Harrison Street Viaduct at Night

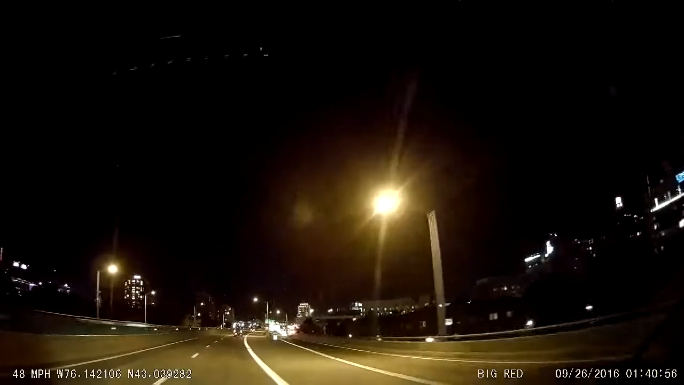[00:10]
just kind of if it's nice you're on the elevated byway for looking down at the city, I know it's not so nice people who are under the viaduct and you're there, but you do feel like you're kind of gliding right to the city,